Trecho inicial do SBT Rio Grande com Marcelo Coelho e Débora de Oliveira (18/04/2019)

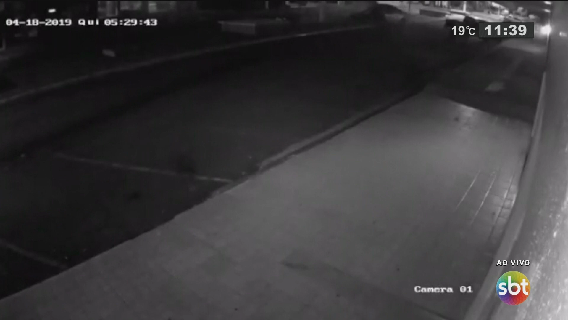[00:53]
Viram ali o carro, a velocidade que passou? Olha lá, tem que ser em câmera lenta, senão as pessoas não percebem, né? Em Santa Maria, uma briga de trânsito terminou em tentativa de assassinato.